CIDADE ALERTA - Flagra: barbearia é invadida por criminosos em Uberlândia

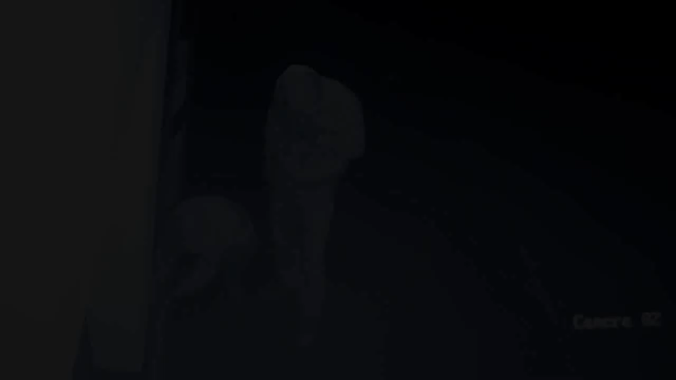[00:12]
Os bandidos são rápidos e vão até a porta.
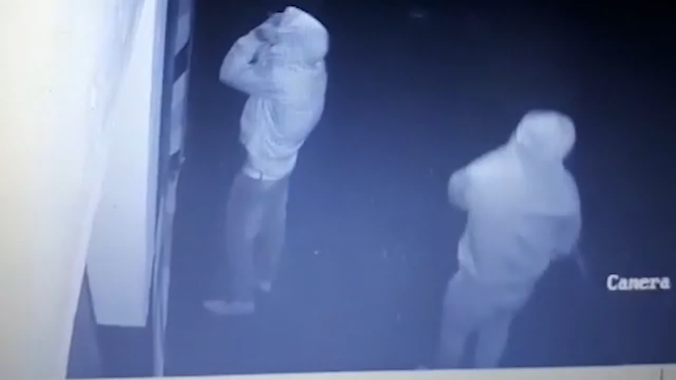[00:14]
Eles parecem usar uma ferramenta para tentar arrombar o local. São várias tentativas. Não demora muito e os bandidos conseguem entrar no estabelecimento. Agora repare que um terceiro criminoso aparece na imagem.